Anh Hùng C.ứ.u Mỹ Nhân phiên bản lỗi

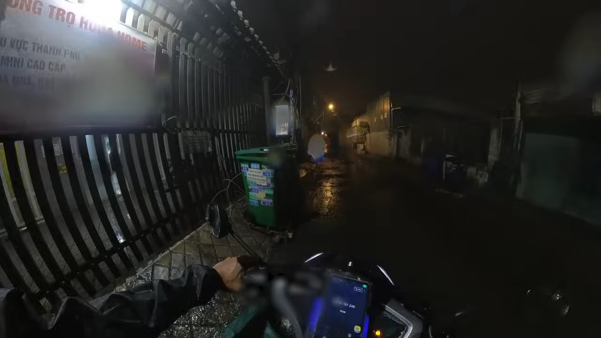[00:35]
Alo. Dạ anh ơi, anh có chạy qua không anh? Mình đi Bình Dương đúng không? Dạ đúng rồi. À, bận áo mưa đi xe máy được đúng không?
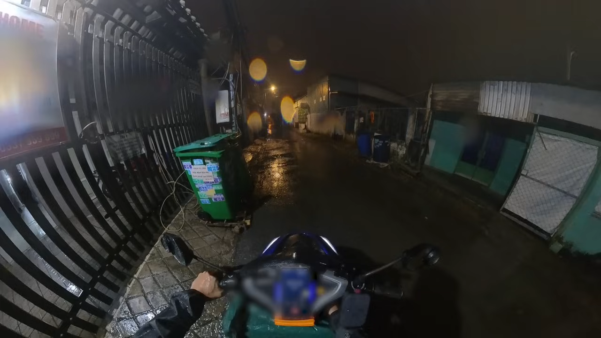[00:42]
Anh chuẩn bị chạy qua nè, mới bận áo mưa dạ, vô. Dạ được anh ơi, dạ được anh ơi, cho em có cái áo mưa chùm chùm cũng được, cái xe được rồi. Rồi ok, chờ anh chút. Dạ dạ ok anh, dạ, dạ. Rồi đang chạy qua chờ chút. Dạ dạ ok.
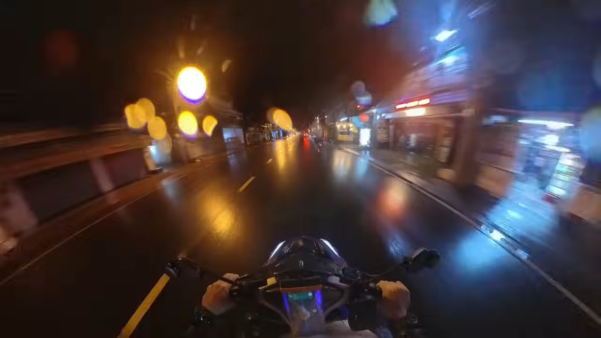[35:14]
Nhớ đường không? Chậm chậm thôi. Chậm chậm để nhớ đường đúng không? Ừ. Thẳng lên. Thẳng lên. Đó, trái mà đi xe trái. Để trái. Nó đúng không? Ừ. Rồi ngồi im để nhìn, để nhìn. Ngồi im để nhìn đường nè. Hay quá, đưa tay luôn được á. Hỗ trợ nhau đi. Thì ngồi im.
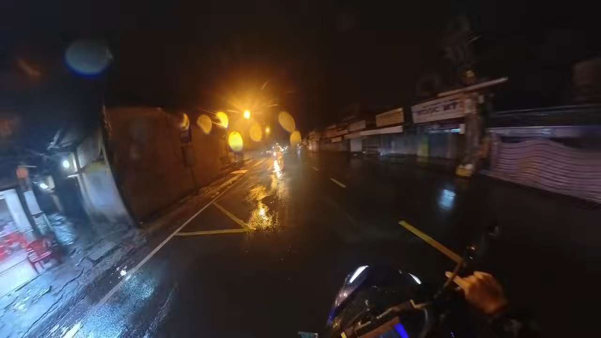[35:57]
Đúng rồi, đúng rồi. Đi đâu? Nè, quẹo nè.
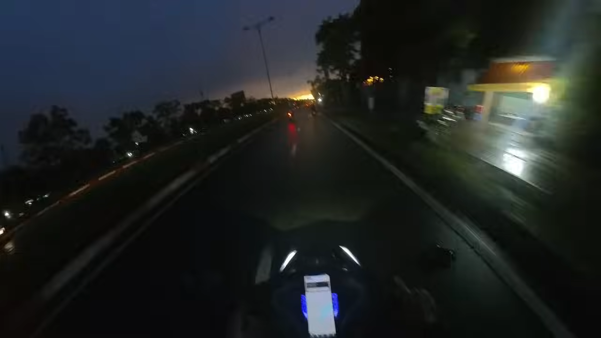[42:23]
nó hửng sáng hết rồi, sắc đèn hửng sáng hết rồi. Mà nó chỉ sáng ở khúc kia thôi. Khúc phía sau đây tối thui, từ đây từ cái điểm đó tối thui luôn, ghê gớm đi.